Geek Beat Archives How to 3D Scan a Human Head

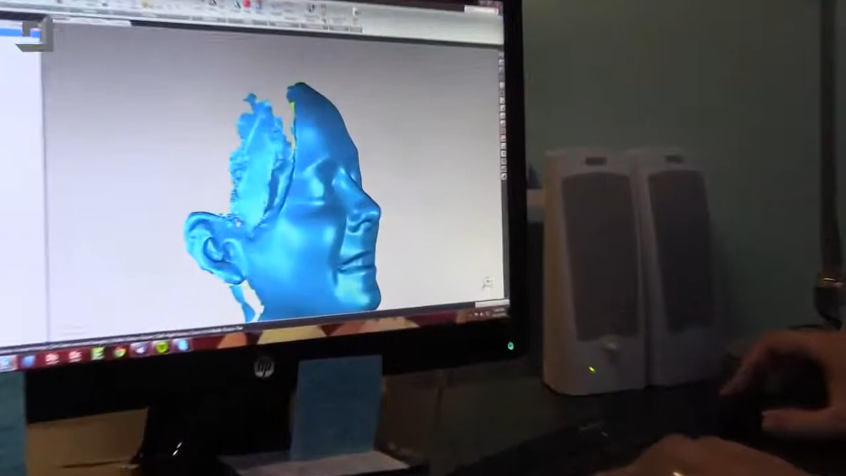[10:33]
And this is a little bit messy, so we'll fix that. Yeah, where her hair was coming down on her face.
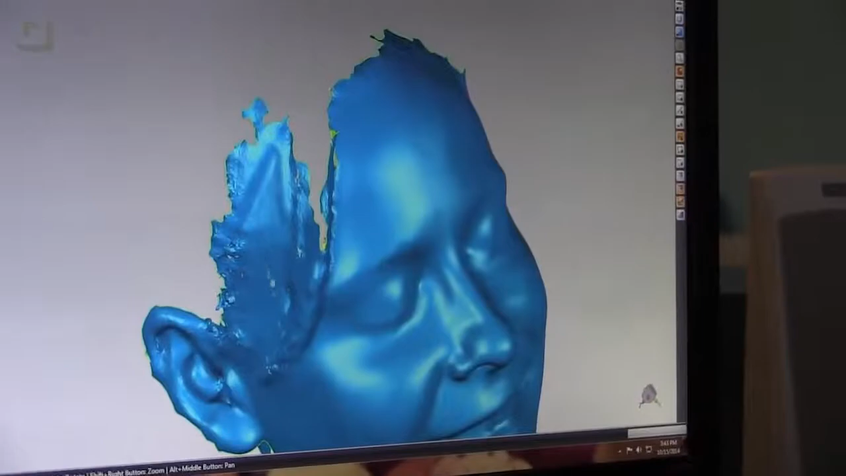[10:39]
It kind of looks weird. It tried to fill it in, and it tried to get it, but there's a little bit of mess to it.
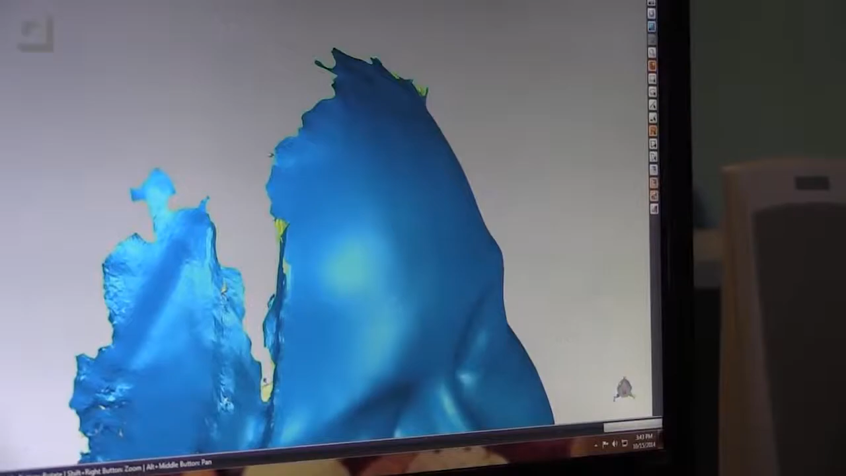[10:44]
Yeah. I'm actually going to do something a little bit fancier here. I don't have to fill an entire hole. I can say, from here to there, fill that in.
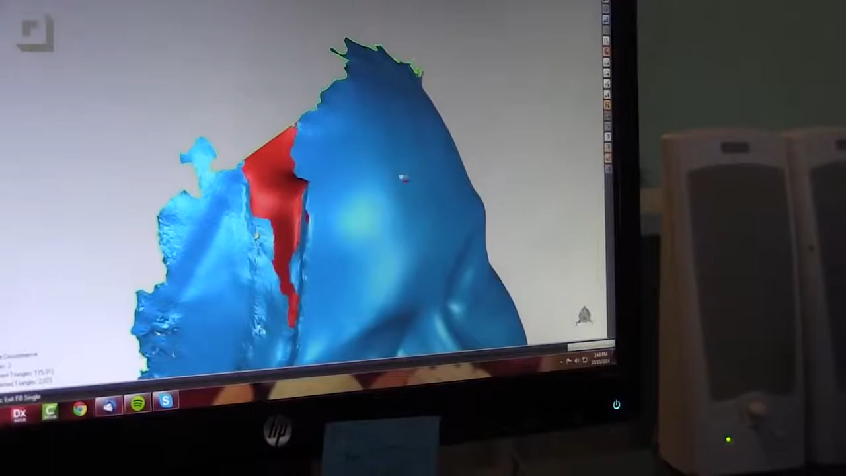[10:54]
Oh, wow. It's got some fill. So, that is actually pretty close to ideal.
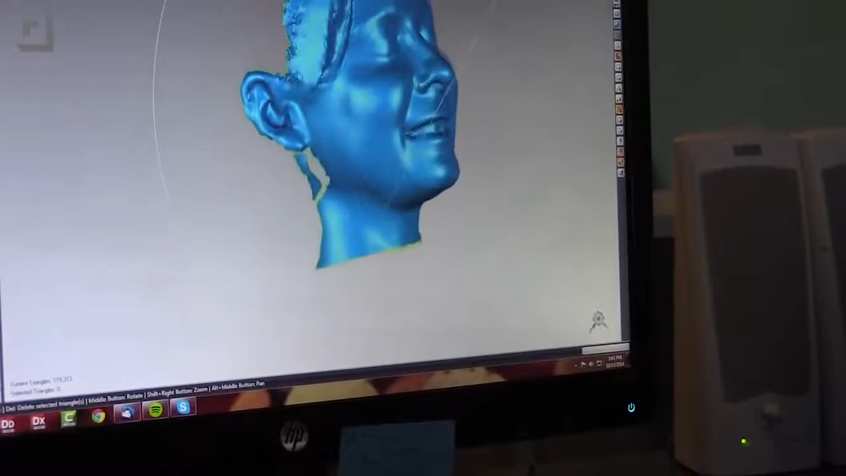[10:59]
But, you know... Is that my hair? That is your hair.
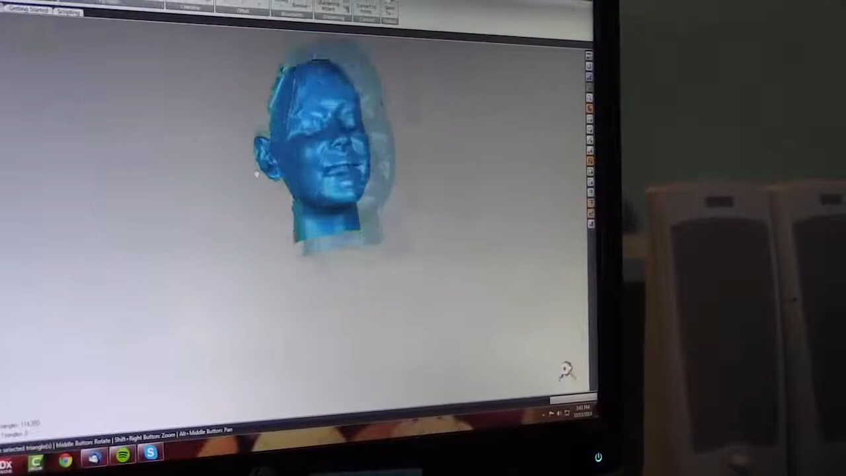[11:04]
We should have pulled your hair back when we scanned it. I thought it was. But, it gives us a... The reason it's not so bad is it gives us a little something to start from. So, we can model it to look nice.